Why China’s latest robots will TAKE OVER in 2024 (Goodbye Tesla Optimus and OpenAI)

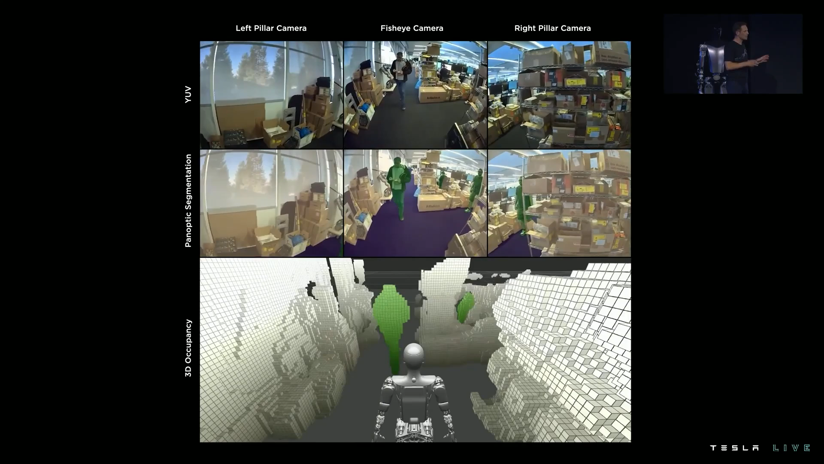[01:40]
Unlike many robots that rely on LiDAR sensors, the robot uses cameras to create a visual representation of its environment. This vision-based system, combined with Tesla's AI algorithms, allows the robot to learn and adapt to its surroundings in real time, as explained here in this clip.